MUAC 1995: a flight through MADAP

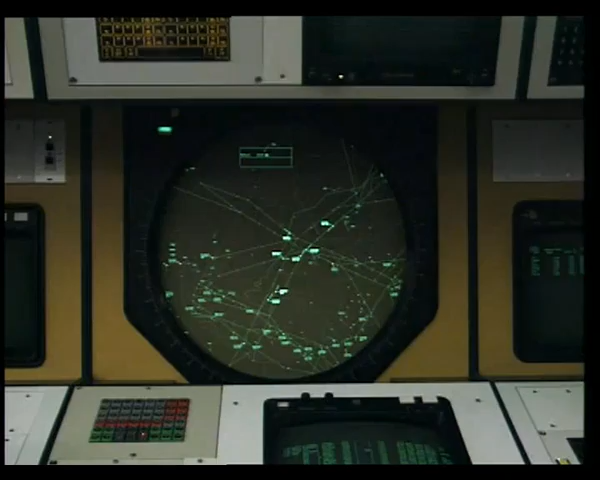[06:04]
On the radar screen in the Delta sector,
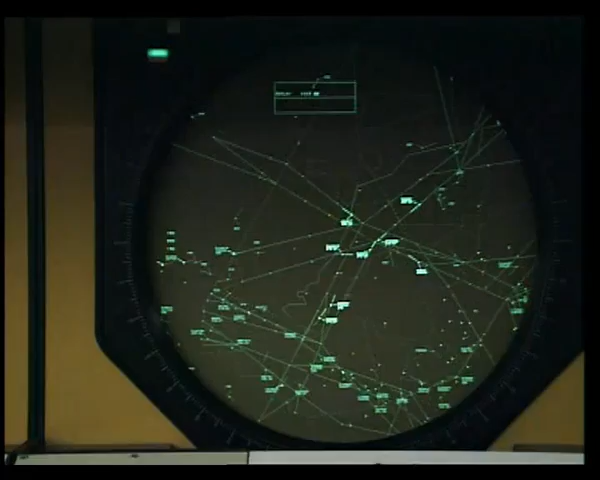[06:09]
Speedbird 850 initially appears with a flashing symbol with a three-line data tag.
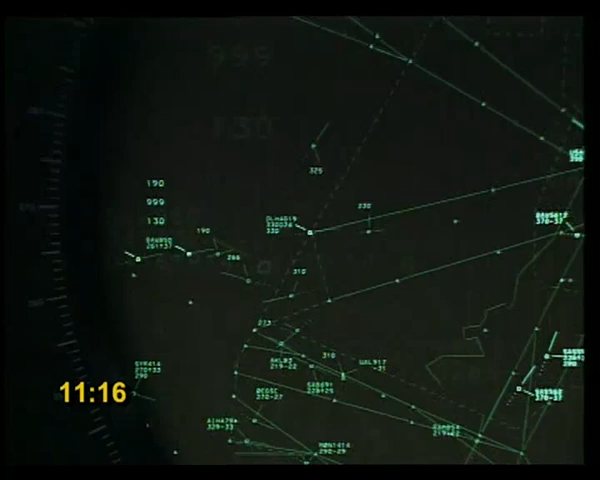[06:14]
The first line indicates the call sign,
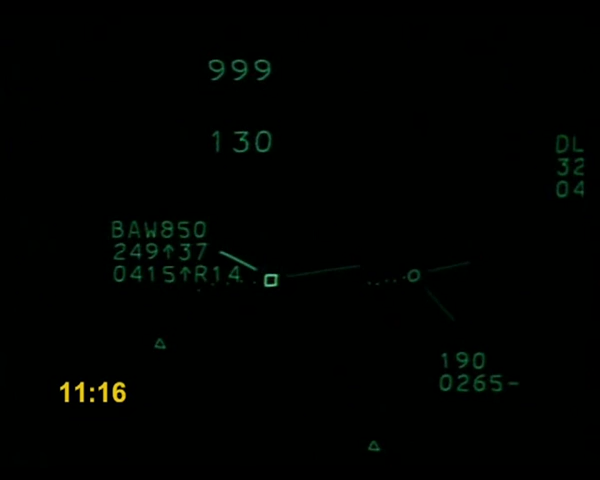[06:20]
the second the actual flight level the aircraft is passing, along with an arrow indicating the aircraft is climbing, and the coordinated flight level in two digits.
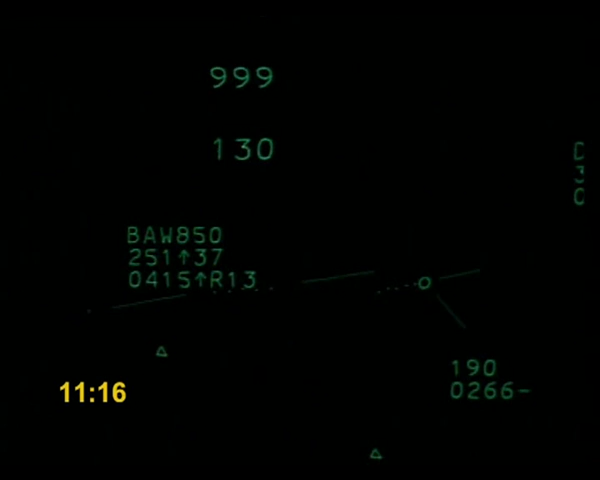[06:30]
The third line indicates the ground speed, an attitude indicator, and the rate of climb per minute in two digits.
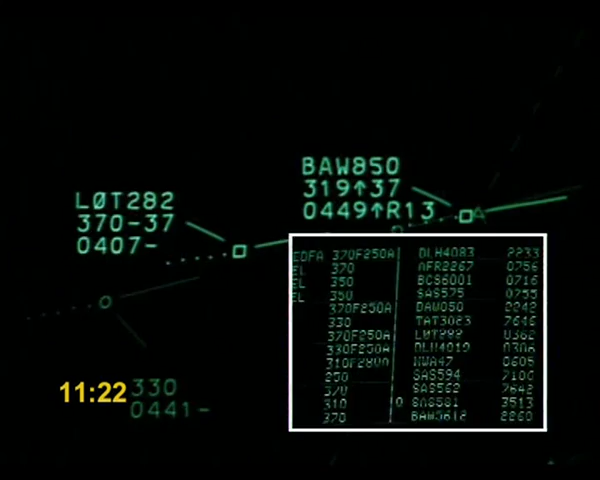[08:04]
Meanwhile, the aircraft is passing Redfa, the sector entry point. Lufthansa 5594, come back heading 240. Heading 240, this is
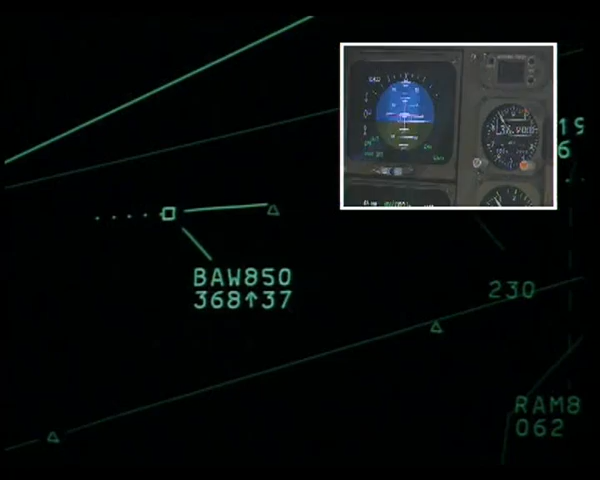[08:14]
5594. Speedbird 850 is now reaching flight level 370.
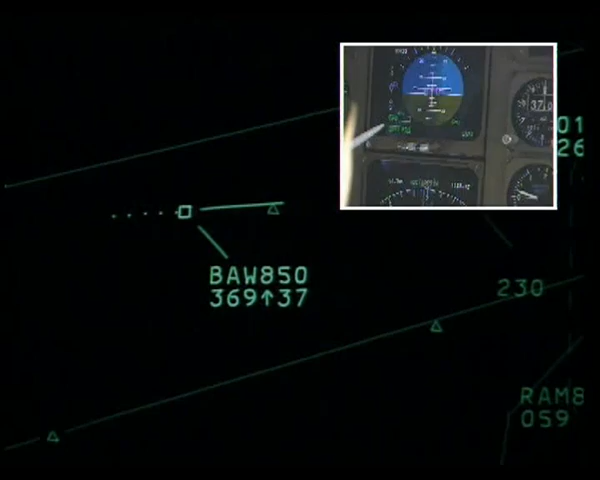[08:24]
Heading is 270. And left heading
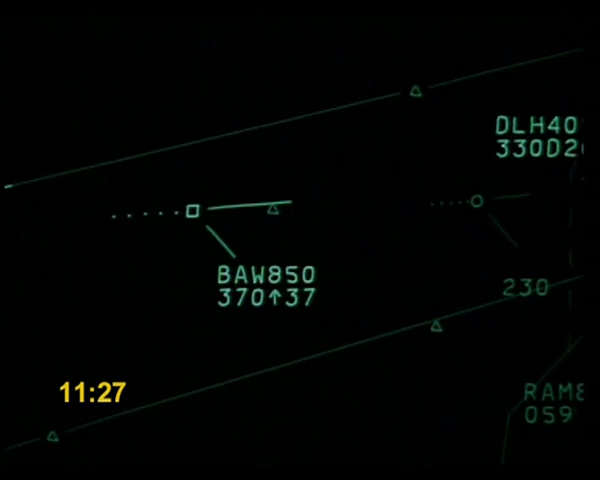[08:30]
240. Speedbird 850, set course direct to Recken.
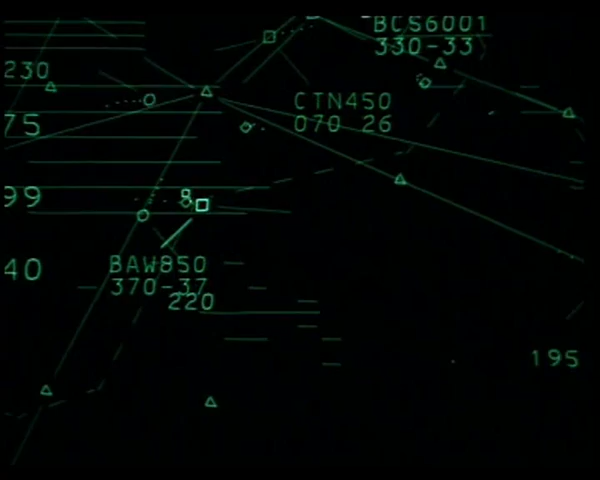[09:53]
Note also the weather display superimposed on the screen that indicates to the controller the en route weather conditions. Speedbird 850 is now passing abeam Pampas on its direct route to Wrekin
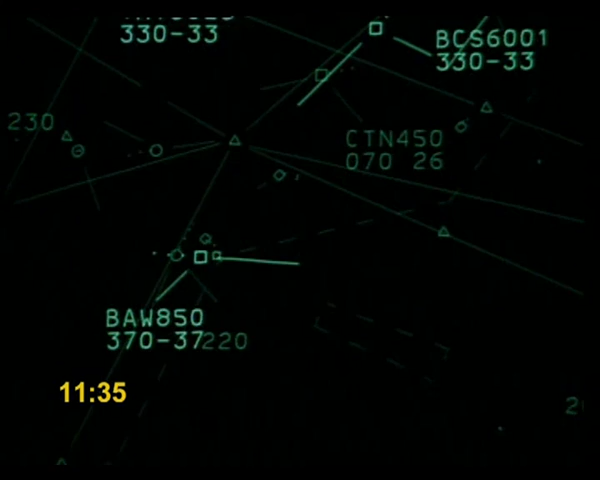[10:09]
and approaching the transfer point to the Ruhr sector.
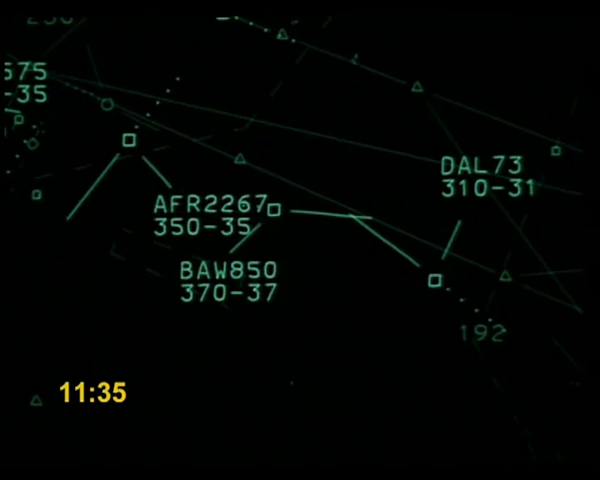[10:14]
Speedbird 850, contact Maastricht on 133, decimal
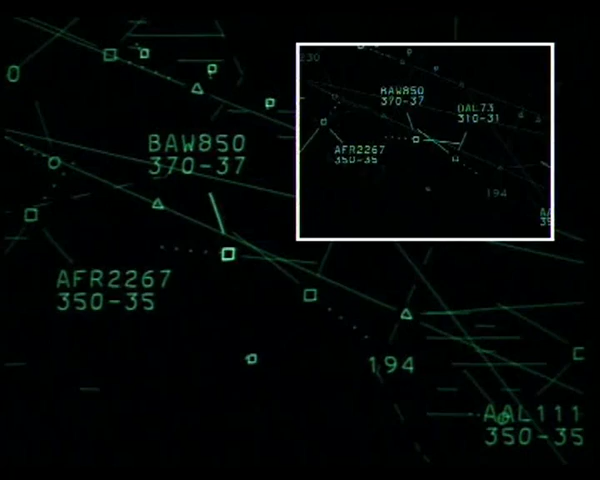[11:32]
The label on the previous sector radar scope is dimmed. Again, the system informs Pharos automatically of the transfer of Speedbird 850.
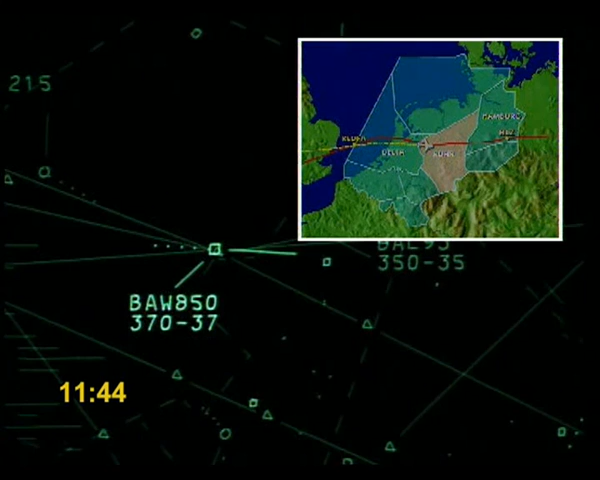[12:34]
The aircraft is now passing Wrekin en route to Osnabrück.
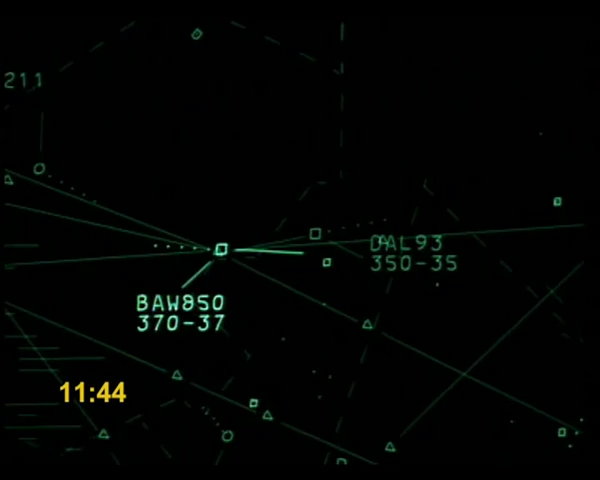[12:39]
Maastricht, good morning. A Fender 047 Loyalty. Now the system informs the Hamburg executive controller on his EDD with a long ECM, as seen in previous sectors.